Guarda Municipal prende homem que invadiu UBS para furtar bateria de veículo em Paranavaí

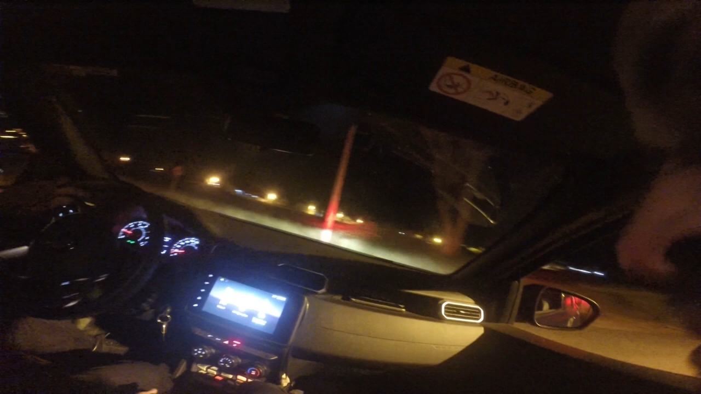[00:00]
O vídeo mostra o momento em que uma equipe da GM chega até a Unidade Básica de Saúde.